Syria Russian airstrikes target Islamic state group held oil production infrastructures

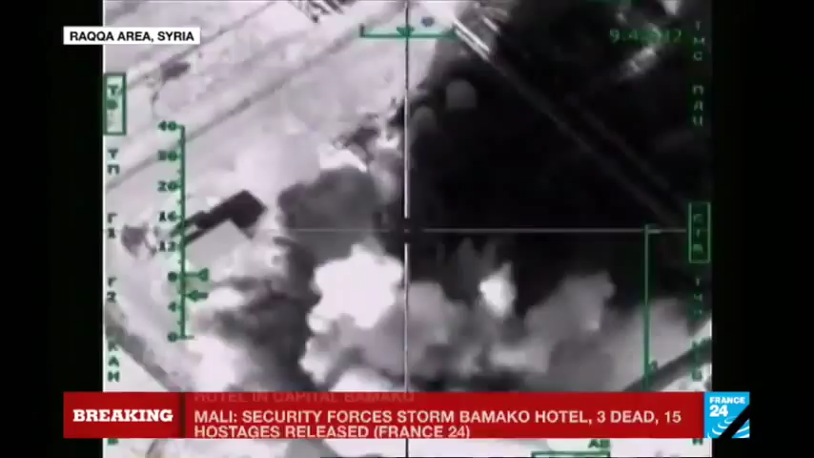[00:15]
Near Raqqa and Deir ez-Zor, three oil production sites have already gone up in smoke.
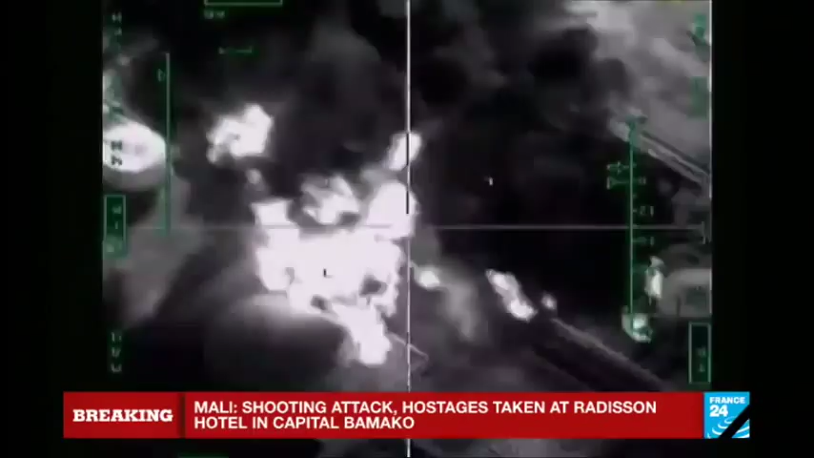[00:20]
Until this week, pilots had orders to stick to targets selected in advance.
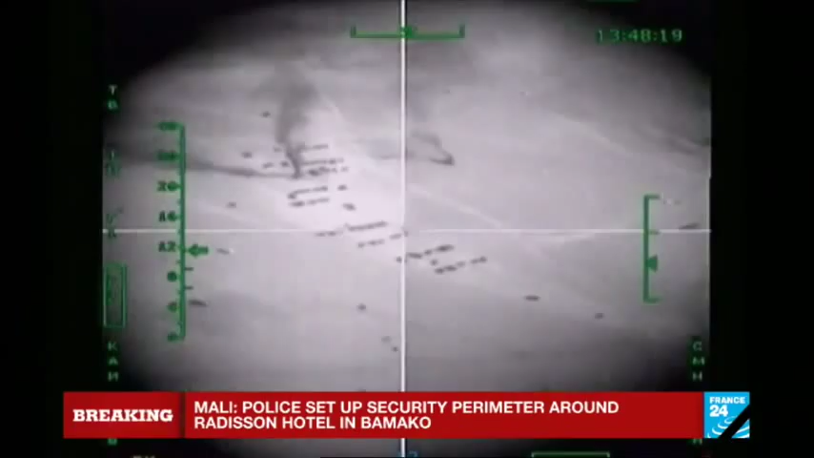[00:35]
In just a few days, they've taken out at least 500 of them, an oil pipeline on wheels linking Syria and Iraq.
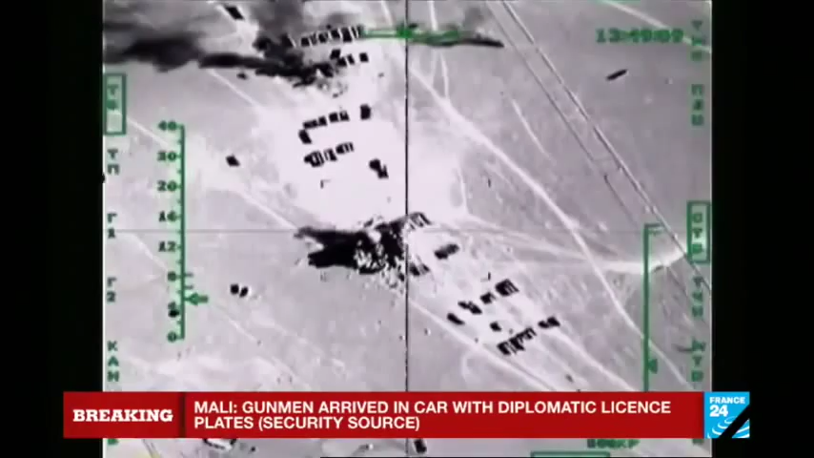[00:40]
The cause? The jihadists' reliance on local oil resources to fill their coffers. However, with not just Russian aircraft on the prowl for targets,